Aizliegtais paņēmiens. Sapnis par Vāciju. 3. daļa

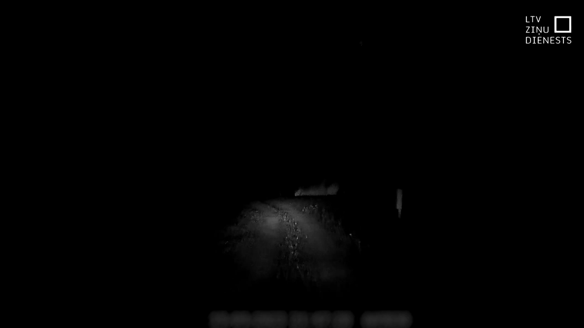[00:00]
Galgalā tojamies norādītajie vietai. Gana dziļi, gana tālu no lilajiem ceļiem. Bet, sēta, no šīs puses nepiebraukt. Jābrauc no otrs.